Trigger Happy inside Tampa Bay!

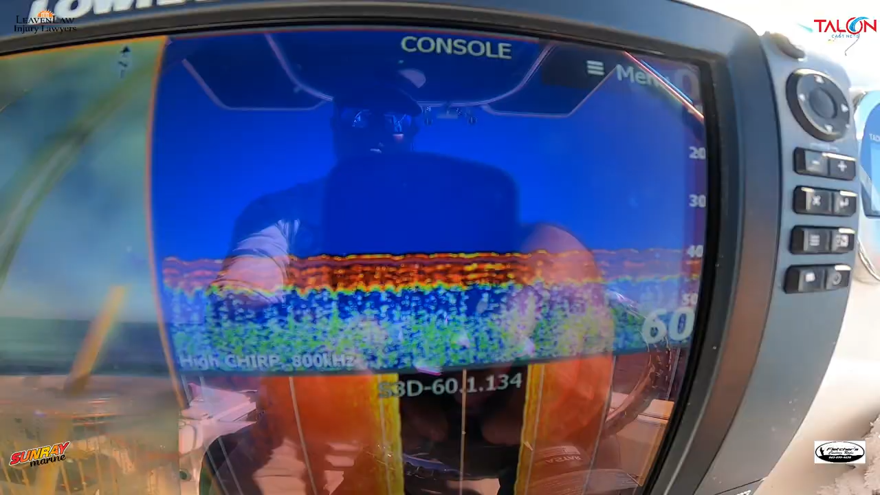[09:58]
with this hard bottom, it looks,
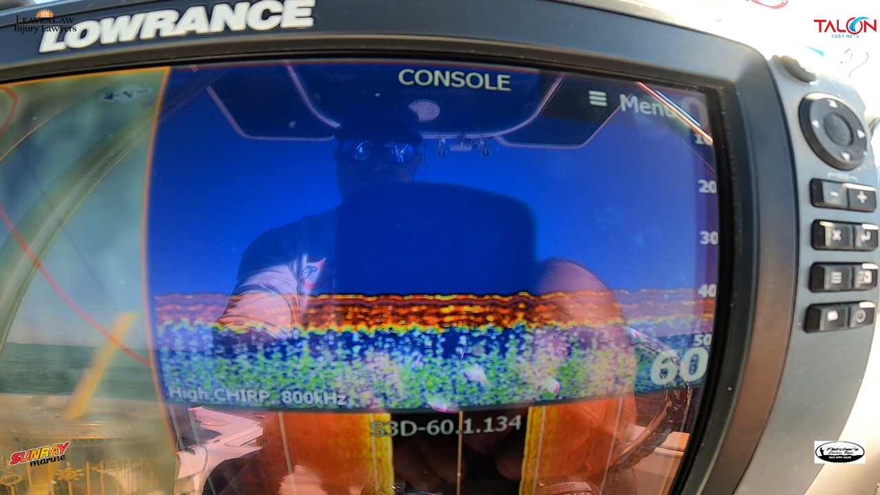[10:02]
it has a thinner layer, but it also has red, yellow, and oranges in it.
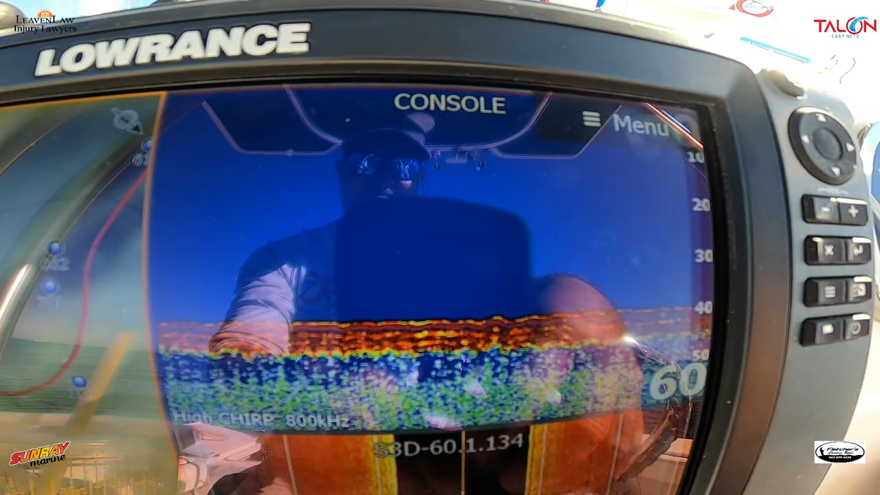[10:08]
So it's indicating it's showing a very hard bottom when it's just a pure red on the Lowrance.